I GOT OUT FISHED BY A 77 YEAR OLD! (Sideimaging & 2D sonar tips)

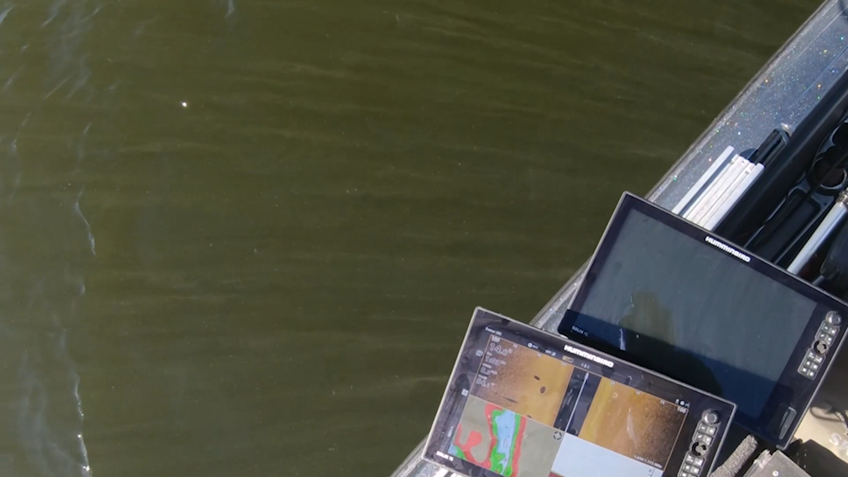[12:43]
Oh, that was freaking cool. There he is going around on Sideimaging. I messed with them for a while.